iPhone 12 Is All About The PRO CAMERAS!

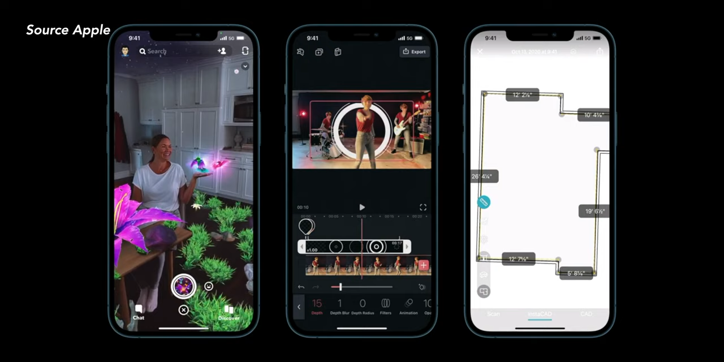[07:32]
Apple is using LiDAR to help cameras see better in the dark.